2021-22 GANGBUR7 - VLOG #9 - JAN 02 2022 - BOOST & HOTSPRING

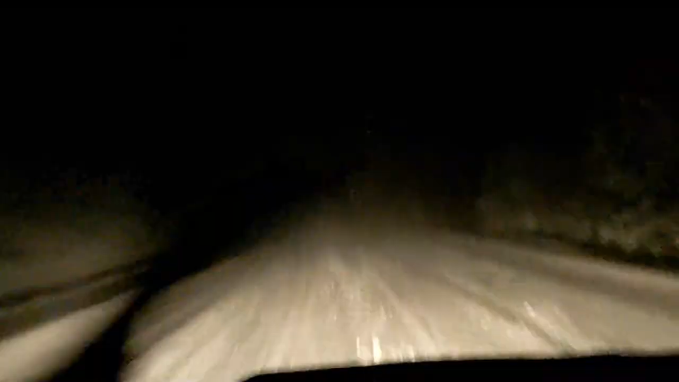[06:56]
A little white out. A little white out. This is real nice.
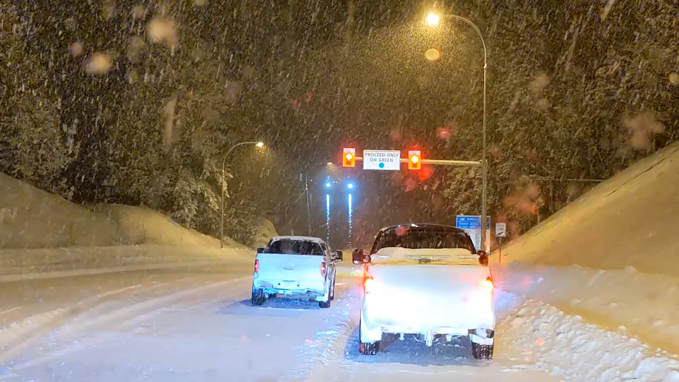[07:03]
Here comes a ferry. Here we are live. We're gonna get on. We just made it. Two seconds to spare. Let's go back here.статочно Keep no care.